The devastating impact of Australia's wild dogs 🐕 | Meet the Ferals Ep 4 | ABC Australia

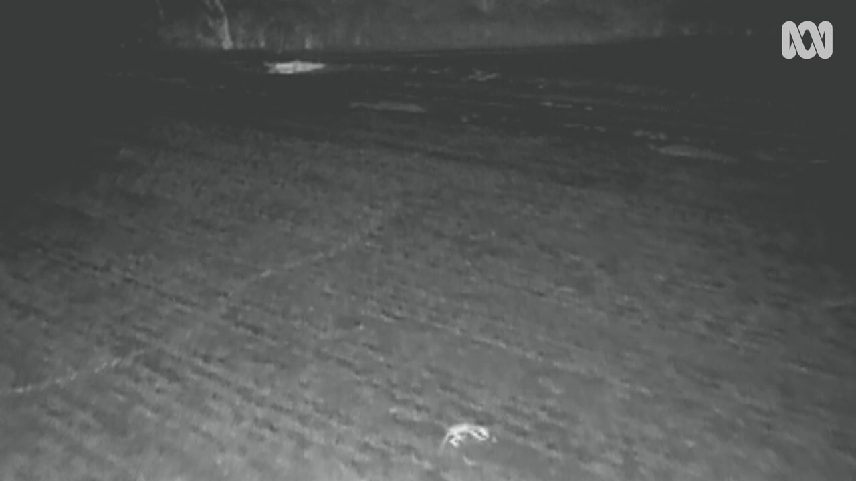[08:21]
And nighttime drone photography captures images of predators inside the fence so they can be shot or fed 1080 baits.